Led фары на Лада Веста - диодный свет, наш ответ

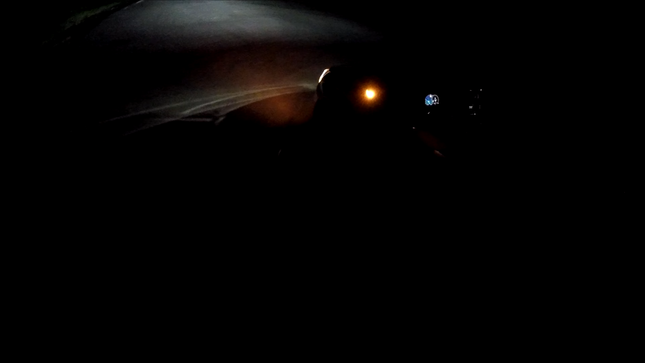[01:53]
это действительно рестайл полноценный, хороший, интересный и, действительно, машина заиграла новыми красками а главное, то,
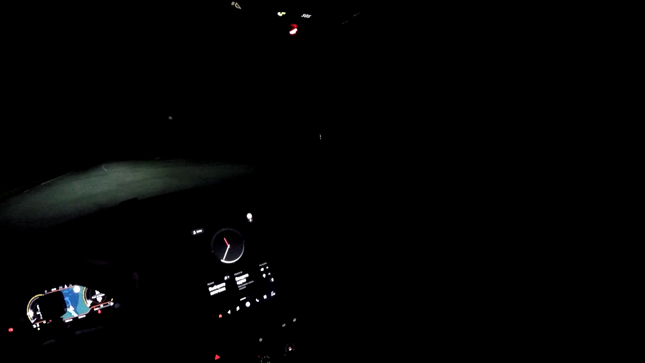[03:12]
это круто здесь нет никакого освещения тут скажут, что о-о-о-о, нет освещения но боковушечку мы включаем вот это вот и смотрите и можно видите,
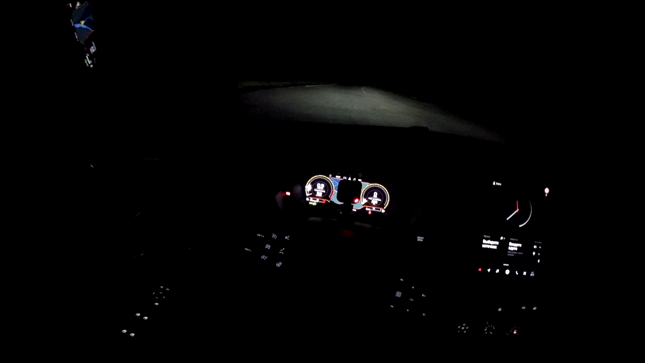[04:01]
выключаем и продолжаем рассказ так, деактивируем это, кстати, был ближний а вот дальний да, видите хоп дополняется сегмент и ну классный свет я вам скажу так честно на самом деле даже галогеновая лампа хорошо осветила у Весты там были большие фары и полностью использовался да полностью использовался объем более того вот эти рефлекторные фары это не линзованные были,
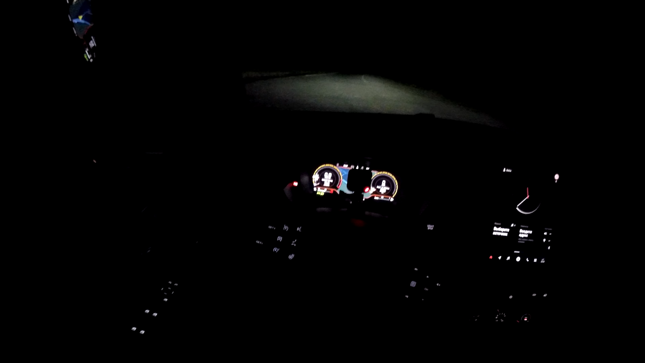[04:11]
да у Весты и они лучше чем линзованные потому что больше дает вот рефлектор современный просчитан на компьютере дает лучше но,
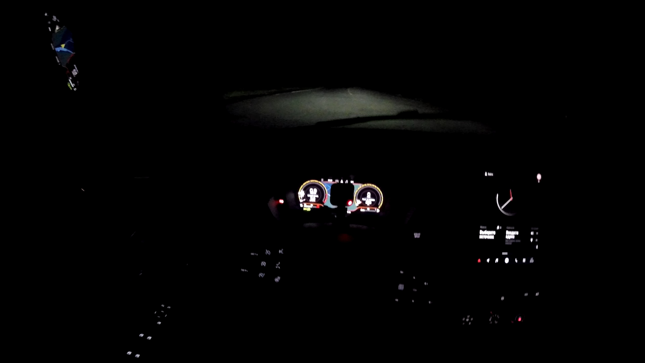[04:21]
кажется дождь начинается надо надо поспешать надеюсь я успею здесь что у нас тут плацветочка давайте посмотрим ох,
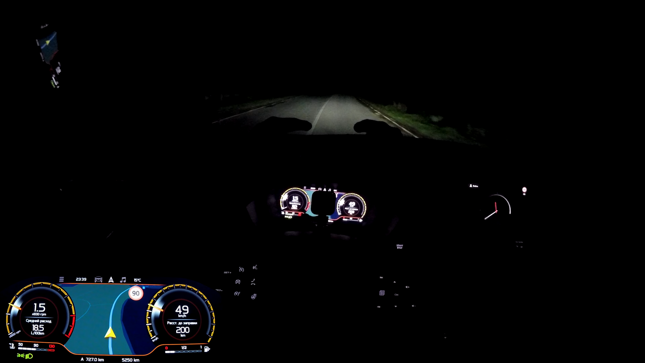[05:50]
очень хорошо освещается все да смотрите вот расходится у нас вправо влево да то есть по сегментам не нужно подсвечивать себе поднос а здесь вот да разнесли грузовики и можно как раз померить посмотреть как по мокрому асфальту тоже да достойный свет это работает ну действительно я согласен с теми кто говорил вот галоген это не то просто мы уже забалованы стали топовыми машинами со светом диодным и галогены смотрятся не так хотя и даже с ними тоже можно ездить по сравнению с некоторыми свет у Vesta был хороший но теперь